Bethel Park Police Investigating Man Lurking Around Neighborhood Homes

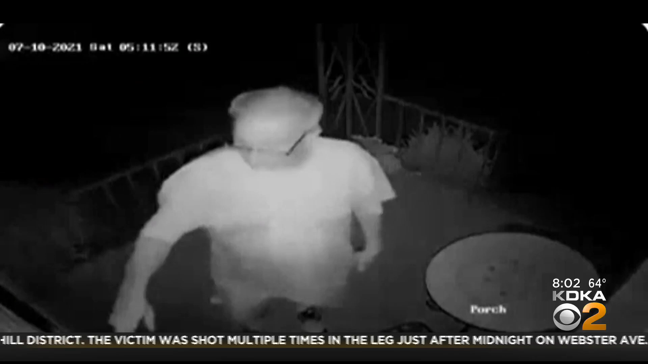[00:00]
Go ahead and take a look at your screen. Bethel Park Police are asking for your help identifying this man. They say he was lurking around homes in a neighborhood early Saturday morning.
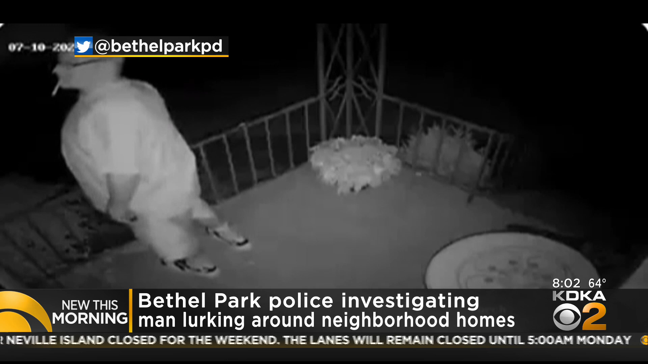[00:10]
Police say the man knocked at the doors of two separate homes on Sarah Street. He also went around to the back door of one of those homes. Residents told police that they do not know this man, but if you know who he is, contact the police.